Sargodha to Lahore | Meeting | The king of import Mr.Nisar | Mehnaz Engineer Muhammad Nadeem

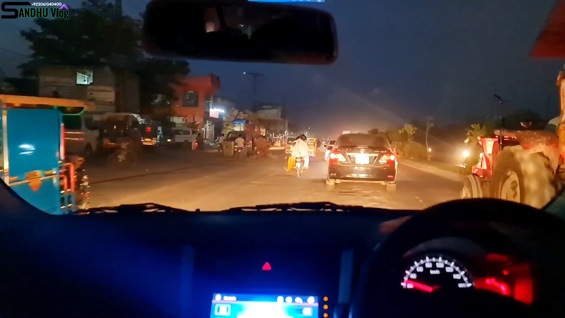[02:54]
ਲਾਹੌਰ ਮਸ਼ਹੂਰ ਆ ਰਸ਼ ਦੀ ਬਰਾਬਰ ਉਹ ਬਾਲ ਦੀਆਂ ਲੱਤਾਂ ਵਿੱਚ ਆ ਗਈਆਂ ਅਜ਼ੀਮ ਲਾਈ ਗੋਡੇ ਵਿੱਚ ਆ ਗਏ ਉਹਦੇ ਸੀਟ ਇੰਨੀ ਪਿੱਛੇ ਕਰ ਰਹੀ
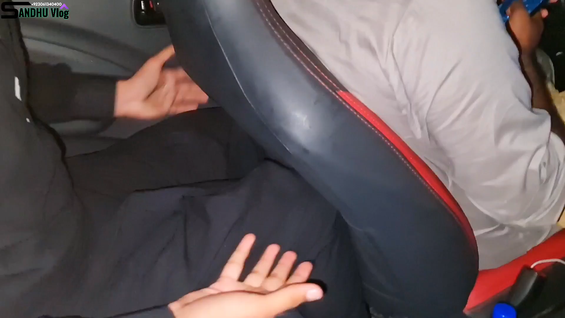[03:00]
ਉਹ ਗਰੀਬ
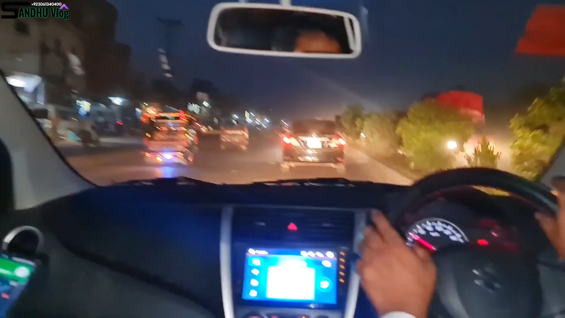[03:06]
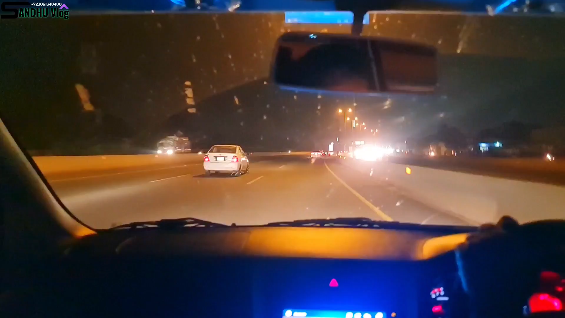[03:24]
ਜਬਰਦਸਤ ਰੋਡ ਆ ਕਿਹੜਾ ਰੋਡ ਆ ਜੋ ਸਪਲਾ ਇਹ ਰਿੰਗ ਰੋਡ ਆ ਜਨਾਬ ਅਸੀਂ ਜਾਣਾ ਬਰਕੀ ਰੋਡ ਲਾਹੌਰ ਇੰਜੀਨੀਅਰ
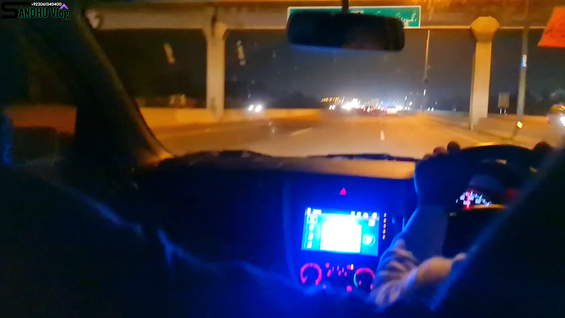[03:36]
ਮੁਹੰਮਦ ਨਦੀਮ ਸਾਹਿਬ ਬਰਕੀ ਰੋਡ ਇੰਜੀਨੀਅਰ ਲਾਹੌਰ